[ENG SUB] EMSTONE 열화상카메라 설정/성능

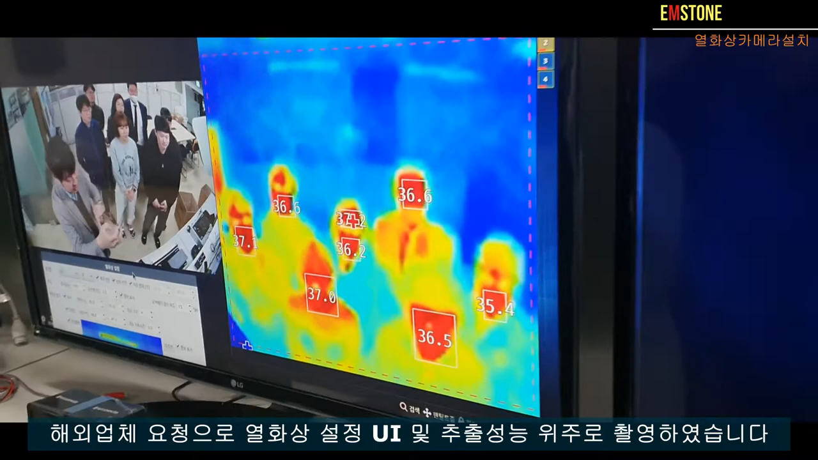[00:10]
저희 회사 직원분들 도움을 받아서 지금 현재 요렇게 온도가 표현이 되어 있구요 약간 얼굴 좀 조금만 좀 움직여 봐주세요 예 이런식으로 온도가 이렇게 나오구요
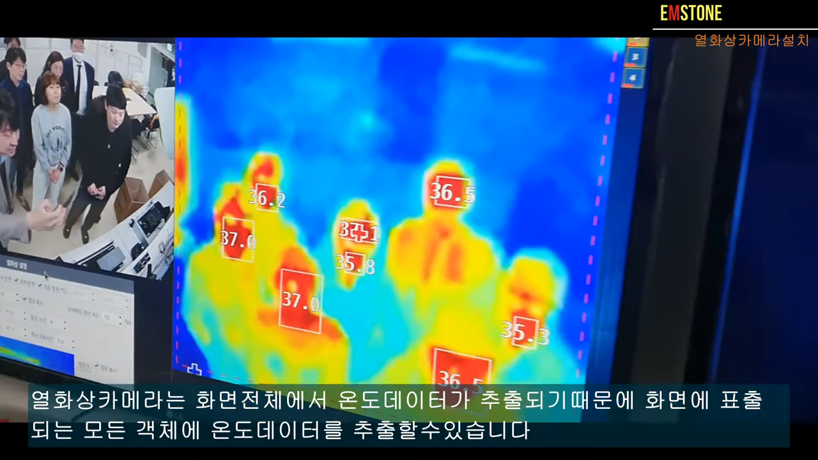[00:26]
자 여러 명일 때도 이제 온도가 나옵니다 그리고 에 이게
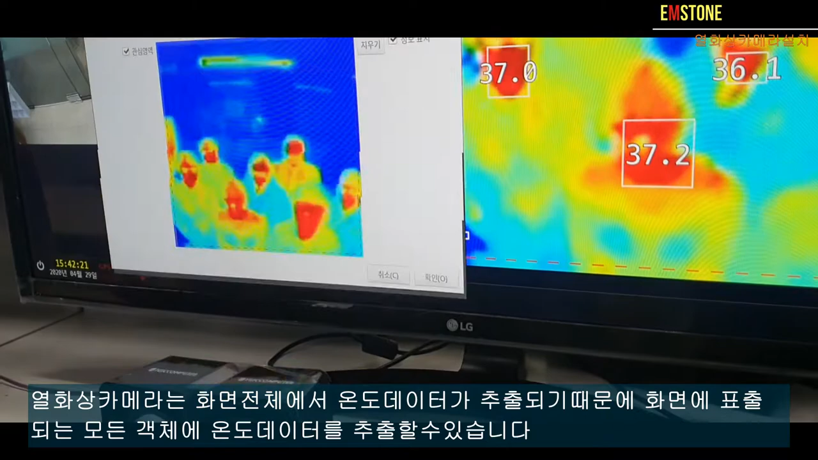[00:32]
이제 저희 이제 그 시스템 이제 ui 설정입니다
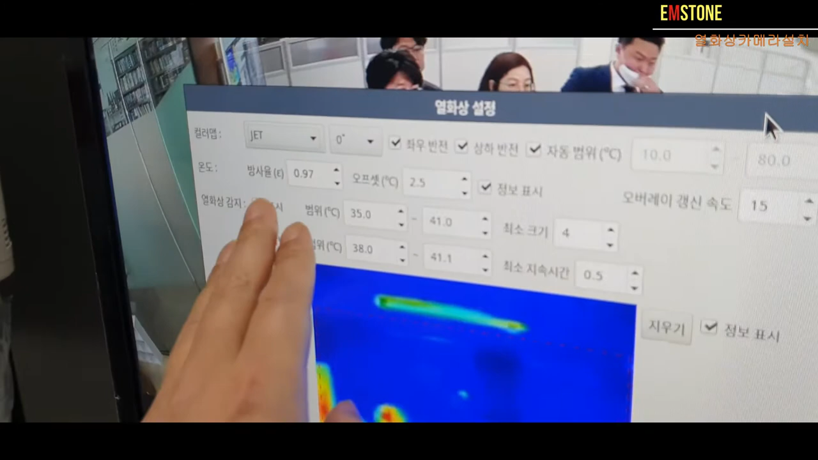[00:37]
방사율이나 뭐 옵셋 조정하는 부분이 있구요
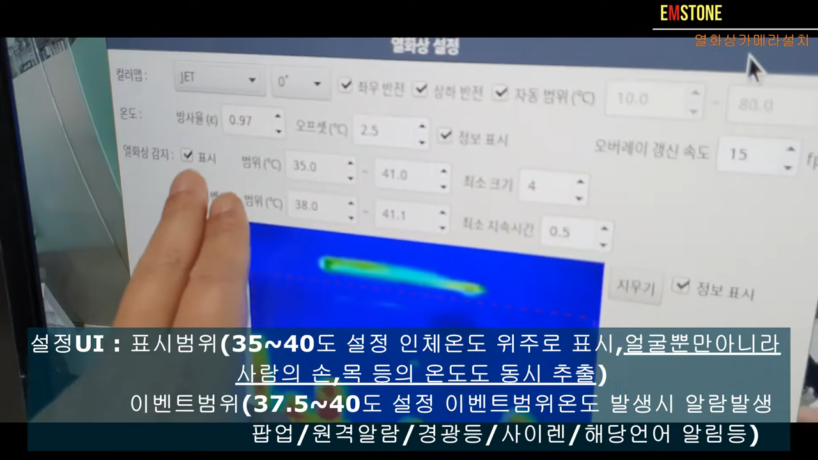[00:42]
그 다음에 이제 표시할 온도를 화면에 몇 도에서 몇 도까지 표시를 할 건가 35도에서
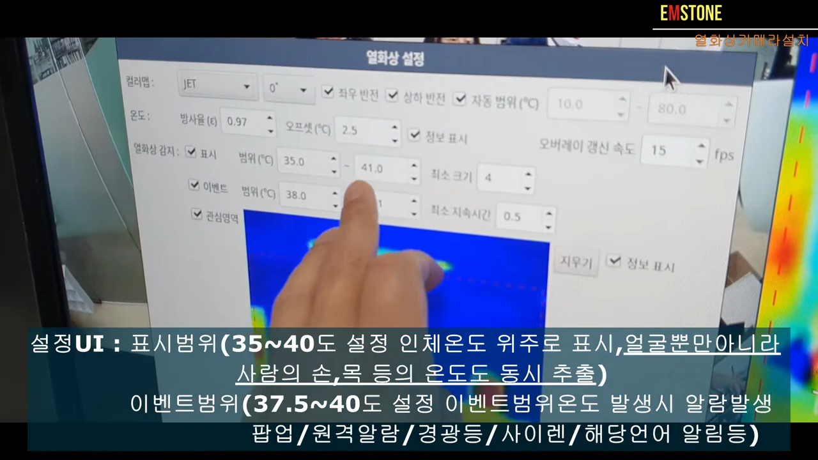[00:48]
41도 그래서 그 이것보다 낮거나 41도
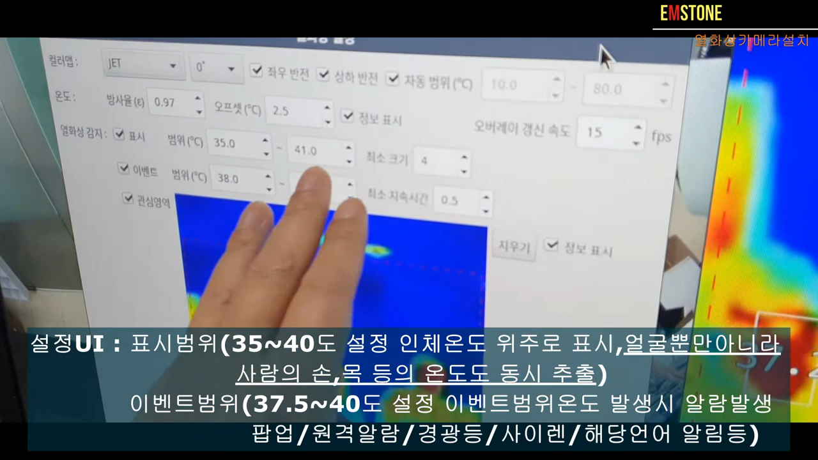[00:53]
보다 높은 뭐 커피 라든가 뭐 뜨거운 물체는 인지를 하지 않습니다 그래서 인체용
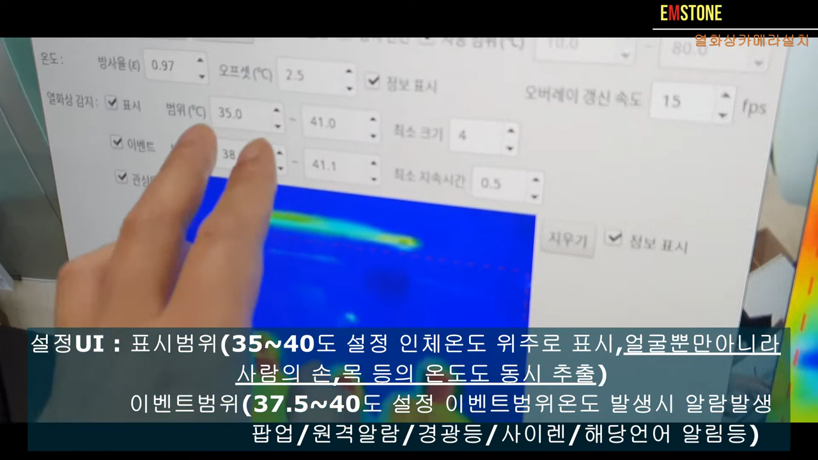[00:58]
온도 정도 나오는 걸로 이제 설정을 하는 거구요 여기에 박스 최소 크기는
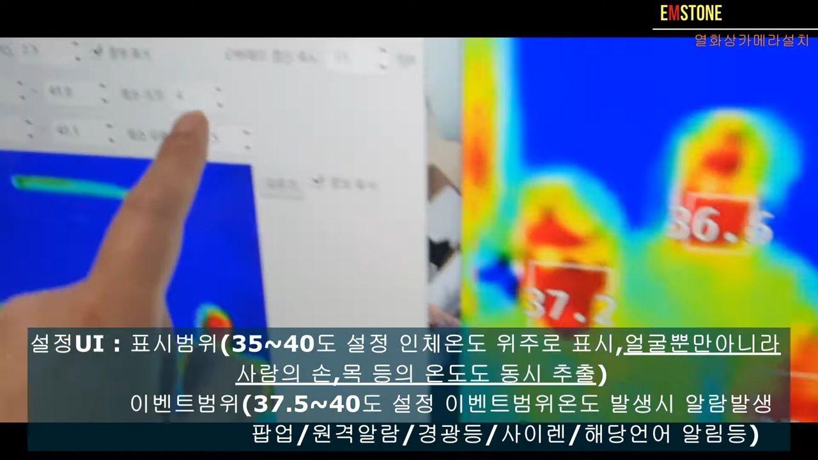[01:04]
여기에 보면 네모 얼굴 쪽에 박스 이렇게 보이는 요
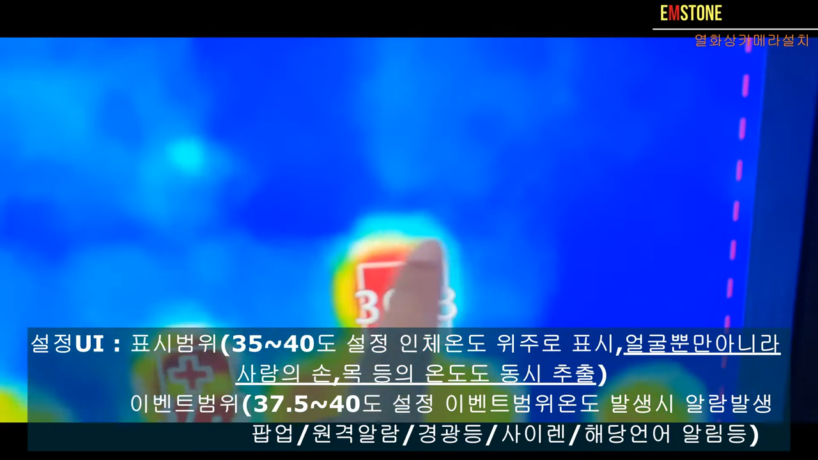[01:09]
최소 크기를 말하는 겁니다 그리고 실제 이벤트는 38도에서
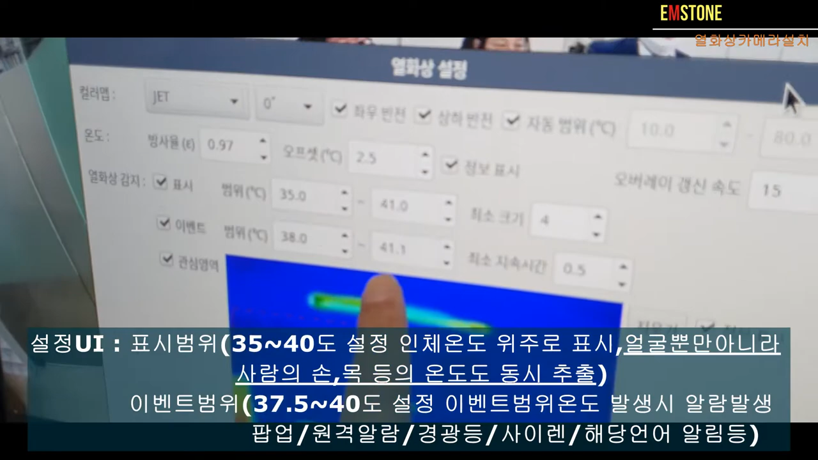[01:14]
41도 정도 되는 이벤트를 지금 설정을 할 수 있게 되어 있구요 자 확인 눌러서
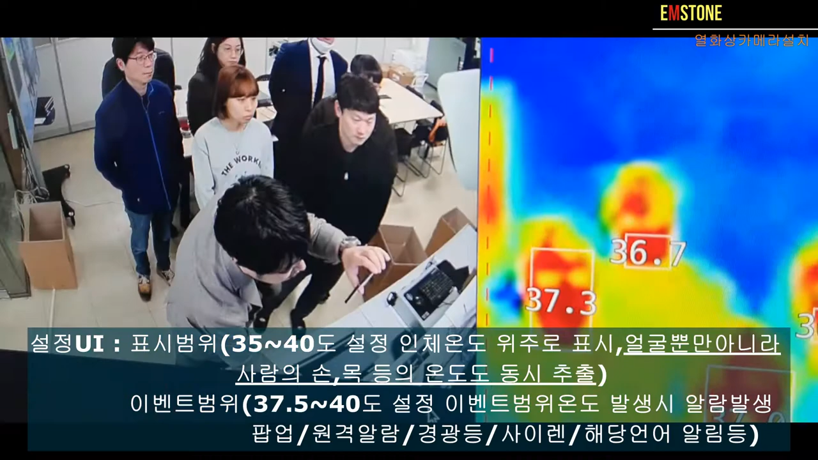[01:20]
제가 이벤트를 저도 잠깐 나와 보겠습니다 화면에 제가 지금 제일 앞에 있구요 제가 지금 한 36도 여기가 이제 제 그거구요 이벤트를 제가 뜨거운 걸로 한번 만들어 보겠습니다 자 이런 형식으로 예 다시 한번 더 내 볼게요 이벤트
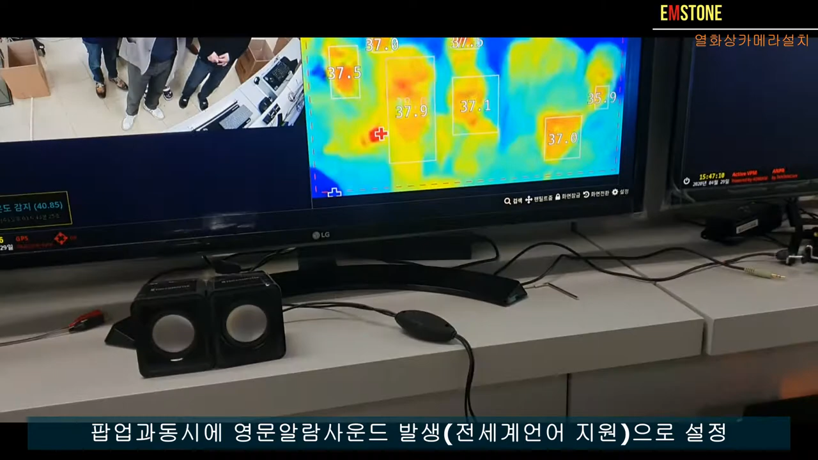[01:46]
너무 뜨거우면 자 40도가 넘어가게 되면 이런
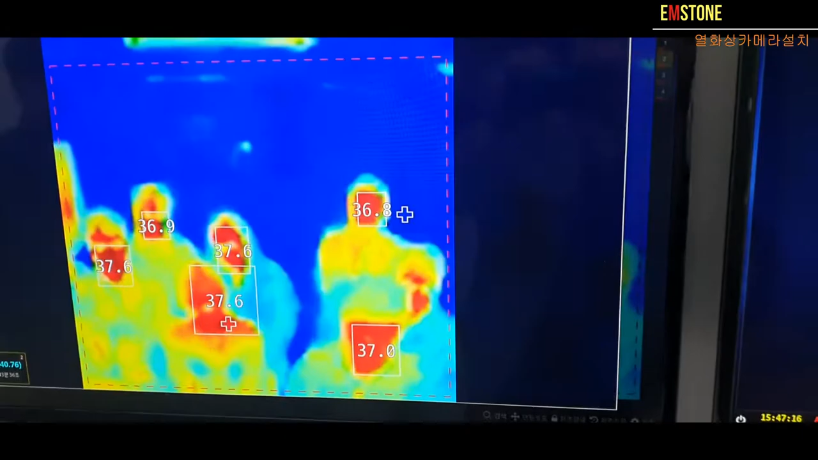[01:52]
형식으로 이벤트가 뜨게 됩니다 자 여기까지 하겠습니다 자 아 그리고
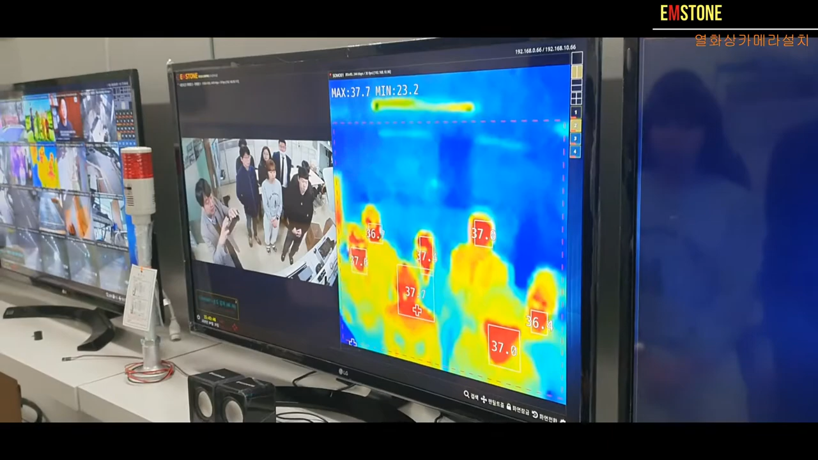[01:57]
아 이제 저 한 분씩 좀 지나가면서 이제 우리가 좀 테스트를 한번 해 보겠습니다
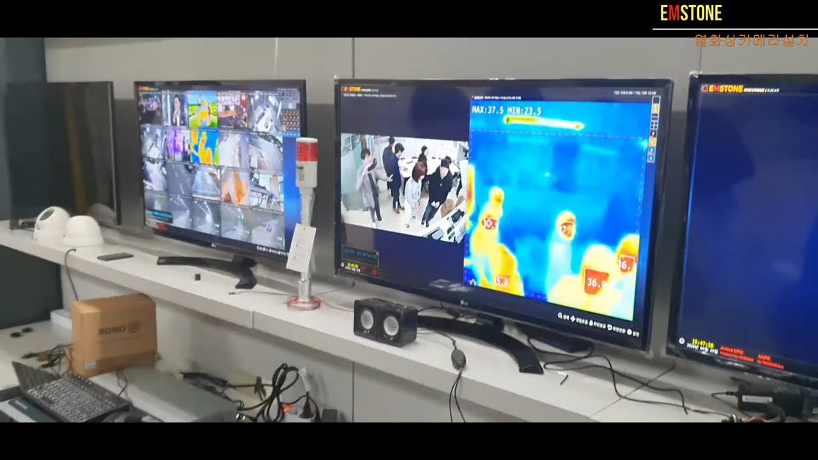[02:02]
어 저쪽에서 이렇게 한 분씩 이렇게 이렇게 좀 한번 원을 그리면서 한번 지나가 보겠습니다
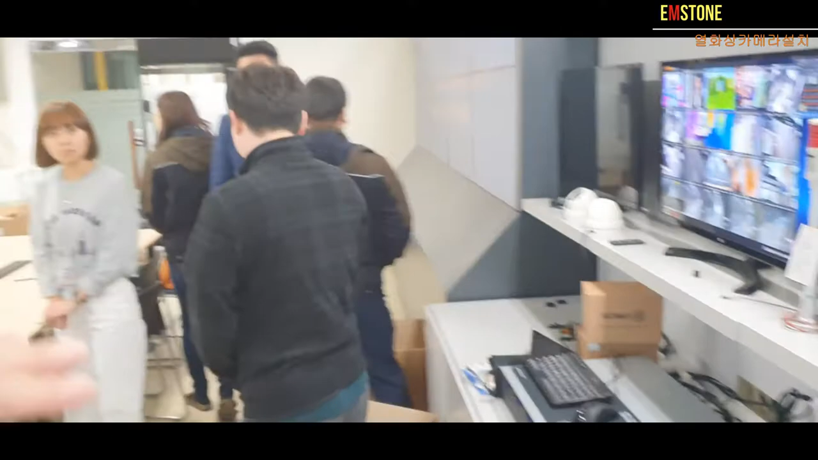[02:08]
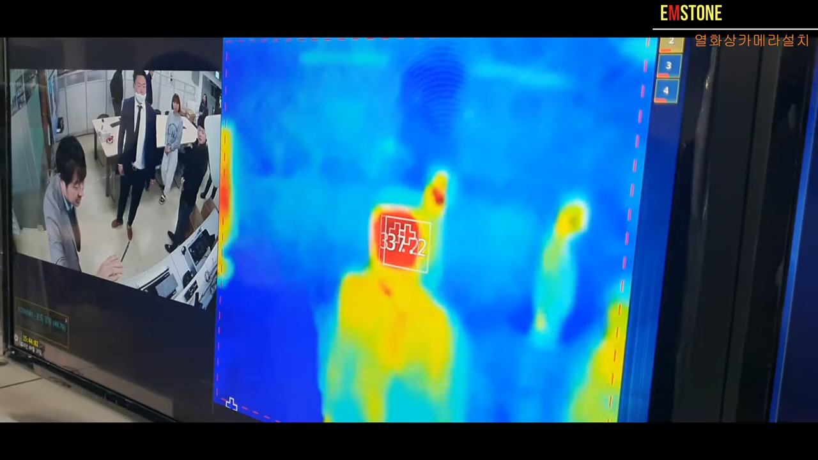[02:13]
예 자 지나가세요 그냥 예 자 여기 보면 이게 그 온도 체크가 30프레임 이기 때문에 어 지나가시는 분들도 온도가
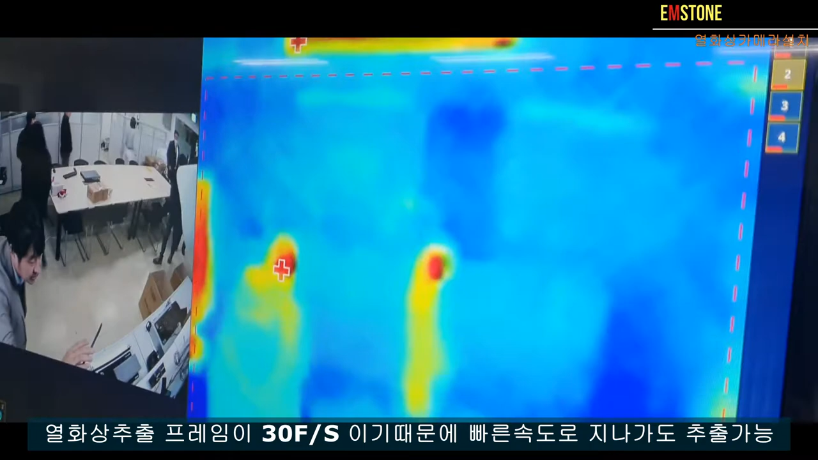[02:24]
체크가 이렇게 실시간으로 다 됩니다 예 여기 보시면 자 뭐 두사람도 한꺼번에 한번 지나가 보실래요 어떻게 되나 두 명도 같이 한번 지나가 보세요 뭐 예 자 저렇게 여러 명이 이렇게